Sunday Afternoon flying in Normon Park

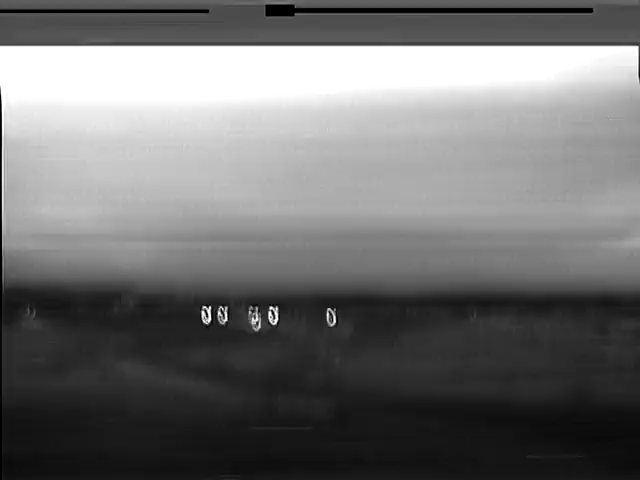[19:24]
Yeah. No signal you've got now, can move up, flash. Oh. Yeah, I can see us a bit.